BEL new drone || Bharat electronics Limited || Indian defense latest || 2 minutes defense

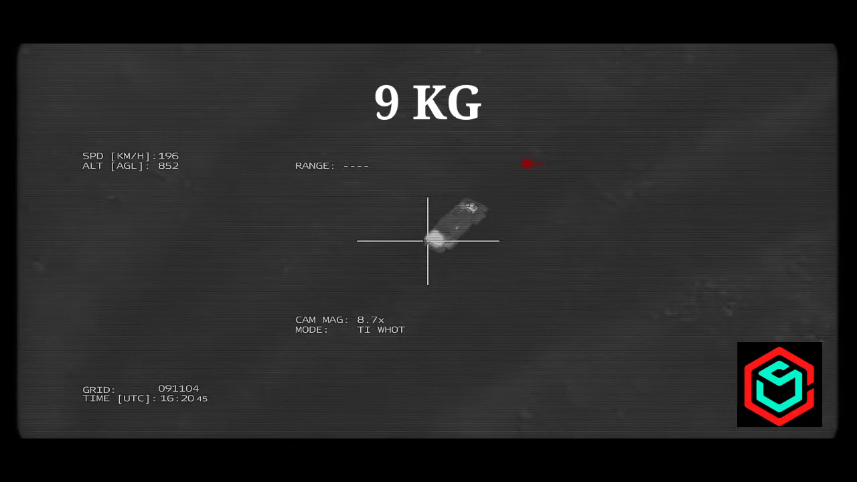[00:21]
can loiter in a fixed position, above airfields and army bases, providing 360-degree surveillance capability. The drone, is tethered to the ground by a cable.
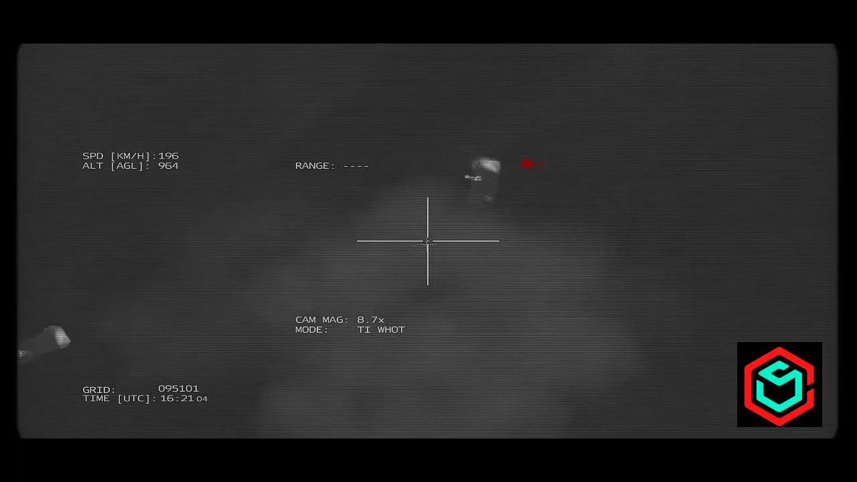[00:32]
Which also supplies it with power from a battery.
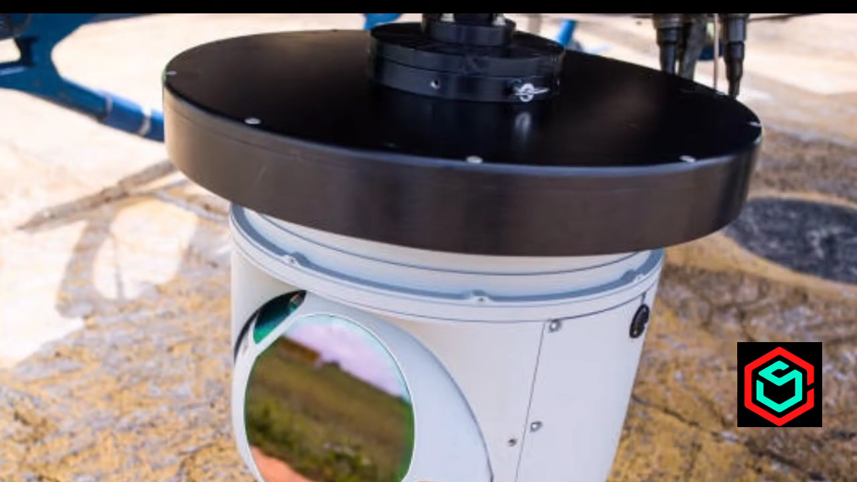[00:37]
At the heart of the machine, is its camera. With a range of 2 km.
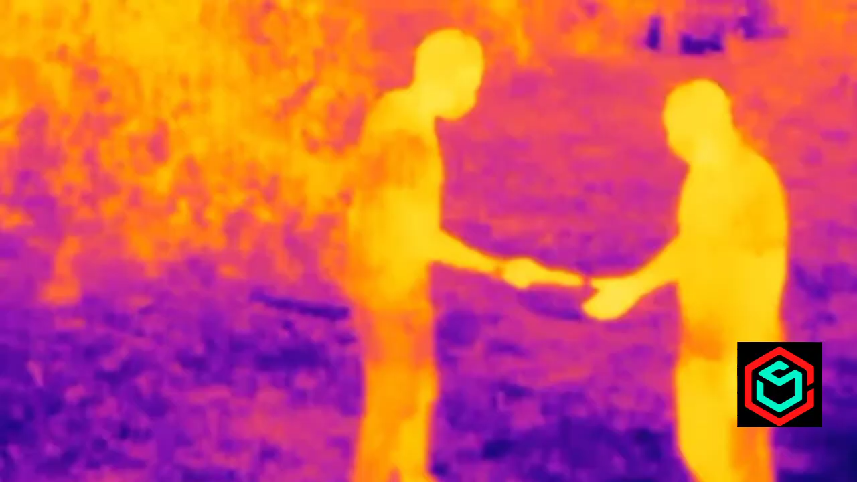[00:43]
In daylight plus an electro-optical slash infrared thermal camera, with a range of 600 meters.
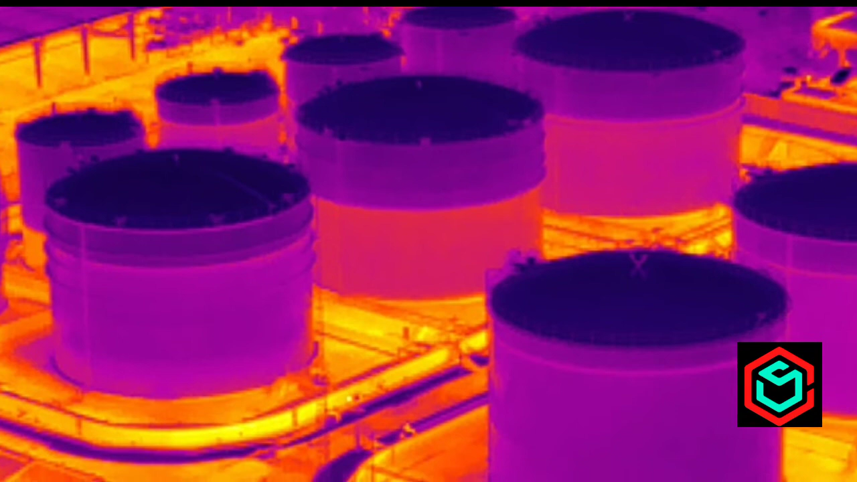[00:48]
This camera will help to identify the movement of the surrounded area, at any lighting conditions of day and night.